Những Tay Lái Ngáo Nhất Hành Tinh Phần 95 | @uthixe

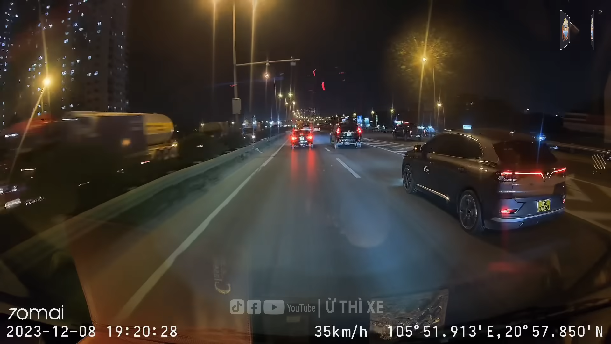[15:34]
Rồi tiếp theo thì chúng ta cùng đến với Một tình huống giao thông phải nói nè Rất là nhức đau Trong mặt chúng ta là một anh xe biển số tôi không nhìn được Các bác nhìn cho tôi nhé À một ông anh đi xem màu đen Đấy hình như là tôi thấy bắt đầu gầm gầm nhau rồi Biển 30A Hà Nội Ây dạ tôi thấy có sự kiện cựa nhau ở đây Vâng, tôi thấy là hình như là đang ghét nhau cái thái độ rồi Ê, úi,